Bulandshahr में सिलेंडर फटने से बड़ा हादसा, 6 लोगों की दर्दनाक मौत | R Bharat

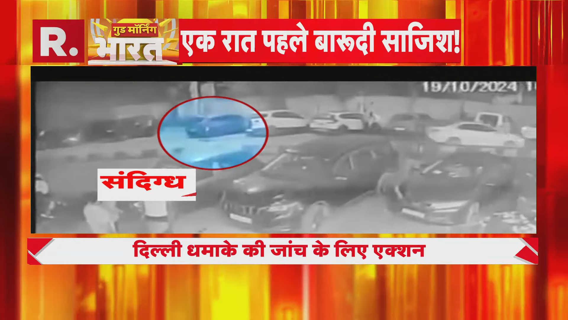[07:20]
को शक है कि ब्लास में इसका हाथ हो सकता है कल हुए जोड़ा धमाकी के बाद मौके पढ़ ओखुए के गुबार नजर आयए धमाकी के बाद जाच